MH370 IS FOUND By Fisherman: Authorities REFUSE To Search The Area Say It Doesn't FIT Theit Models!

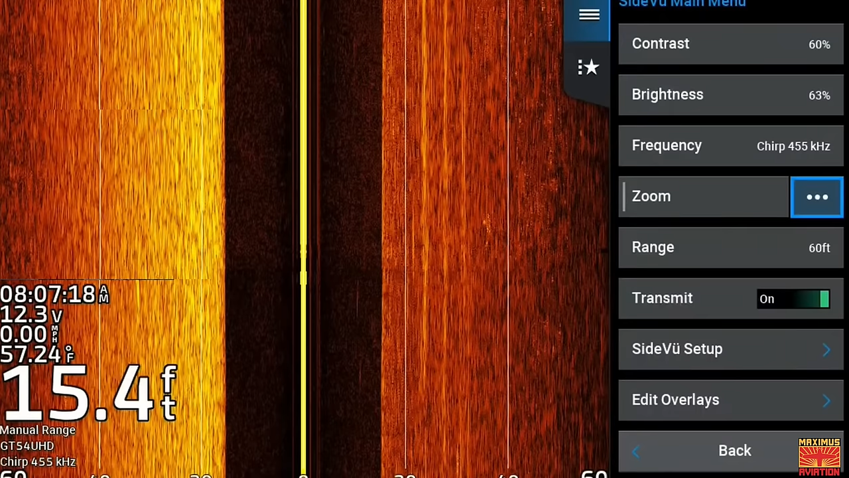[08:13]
On screen: depth 15.4 ft, water 57.24°F, speed 0.00 mph
Chart plotters use satellite GPS coordinates overlaid on a map, along with other information, including depth.
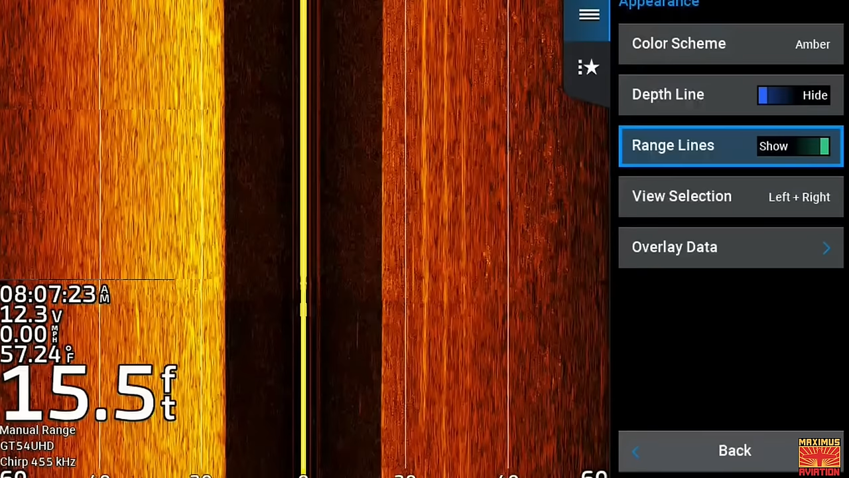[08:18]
On screen: depth 15.5 ft, water 57.24°F, speed 0.00 mph
These plotters are used by commercial as well as civilian fishermen all over the
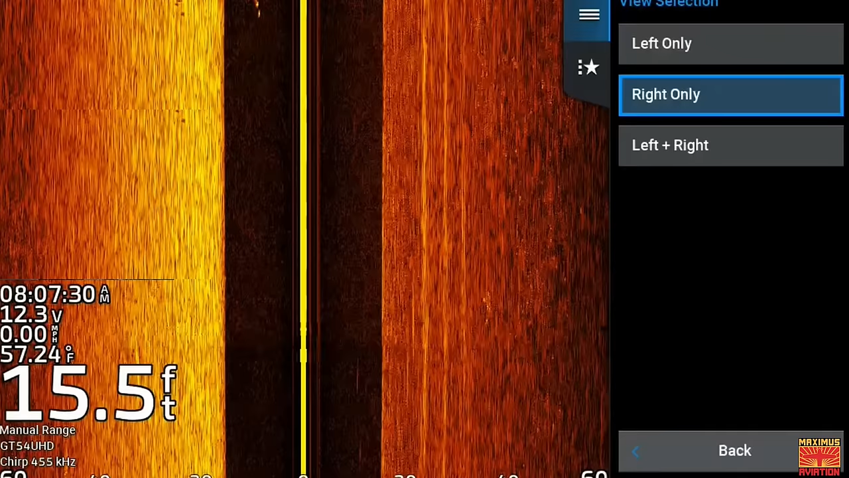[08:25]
On screen: depth 15.5 ft, water 57.24°F, speed 0.00 mph
world to
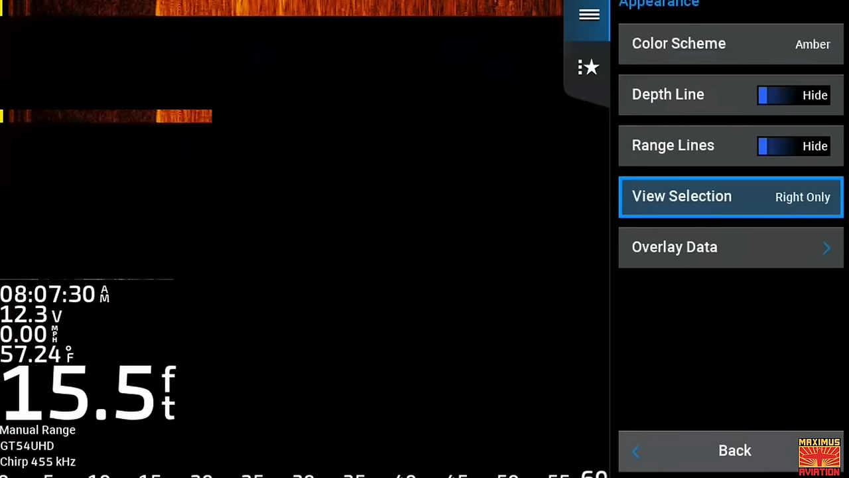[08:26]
On screen: depth 15.5 ft, water 57.24°F, speed 0.00 mph
map the ocean floor to aid them in finding fish.